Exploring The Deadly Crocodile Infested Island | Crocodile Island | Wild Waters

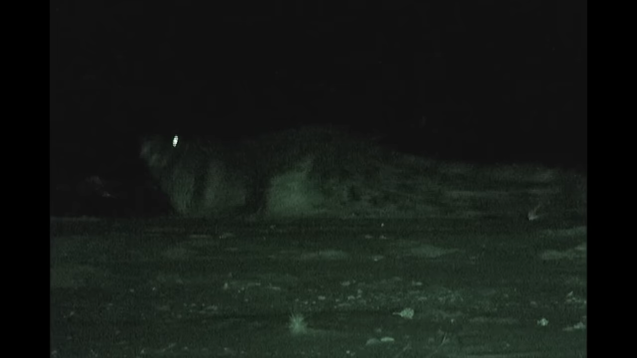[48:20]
They're running away before we get that close.
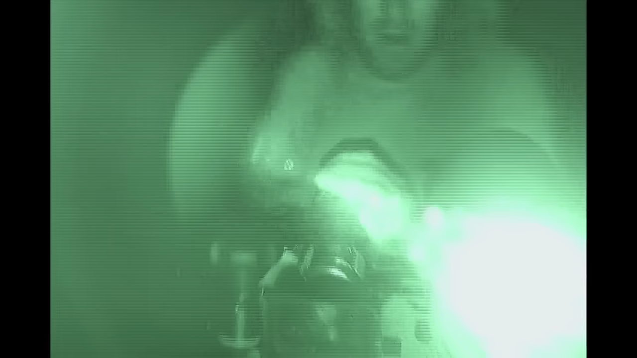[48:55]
Only Dean's powerful light can spot the crocs.
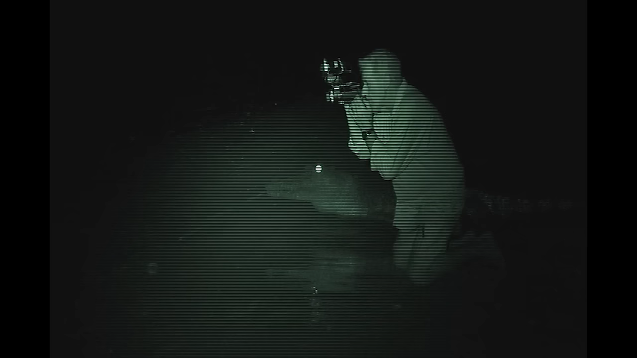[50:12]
His babies are coming down everywhere.
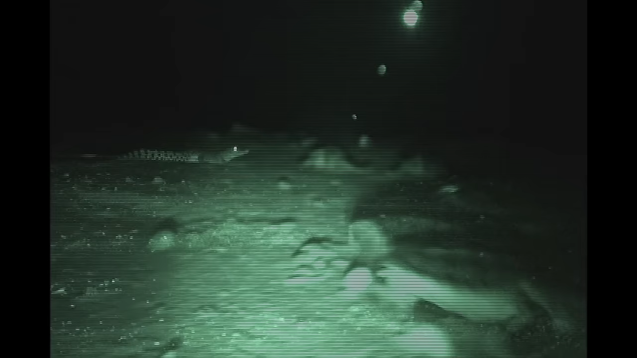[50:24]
Oh,
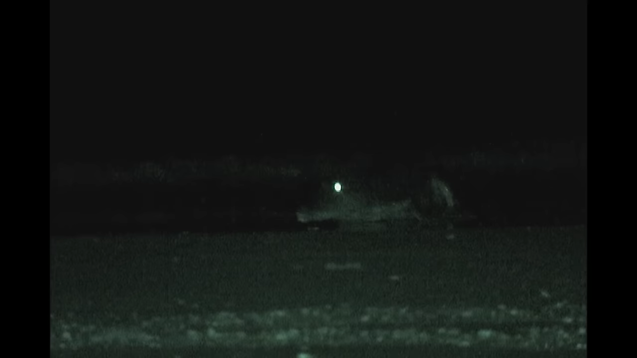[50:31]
here he's got another one, he's got another one again, let him throw it back in his mouth, straight down the throat,
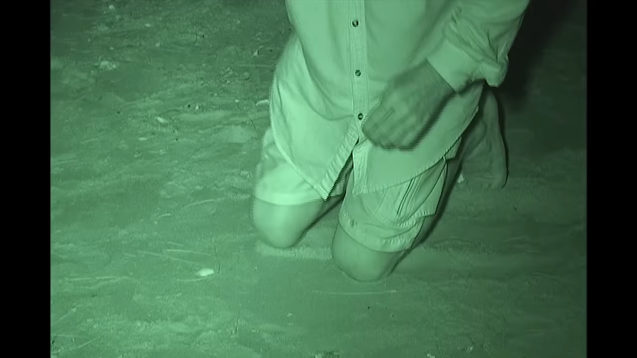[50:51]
he's got to turn his mouth right onto the side to scoop it up off the sand. We've got to really get within about 15 metres to get a decent shot.
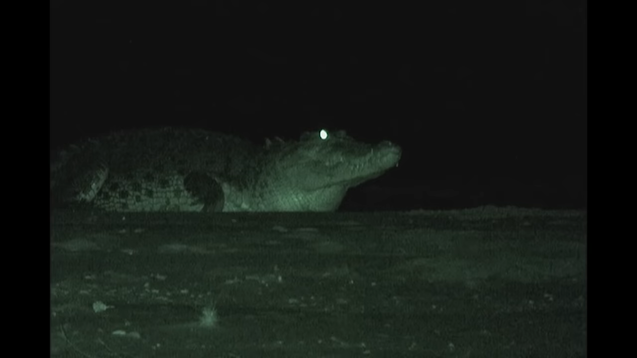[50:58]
He's spotted us and he's bracing to lunge. If Dean yells run, I will run.
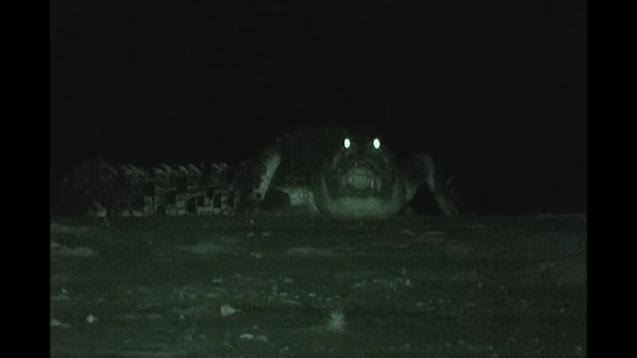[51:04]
Very spooky.
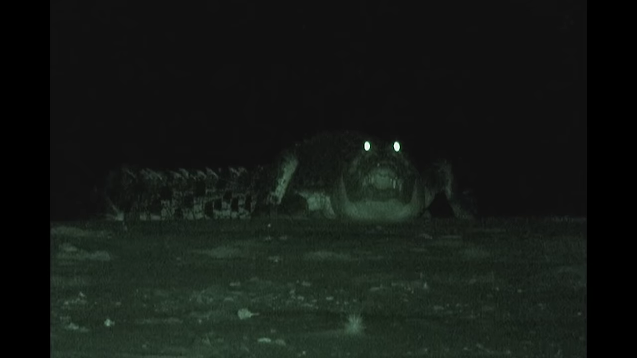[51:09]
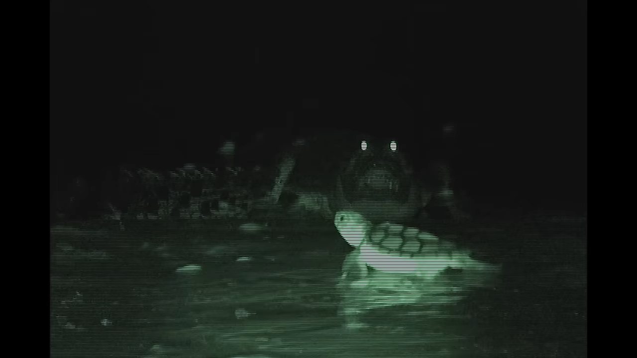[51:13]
We can see the babies. Smell them, we'll see them as they're coming down.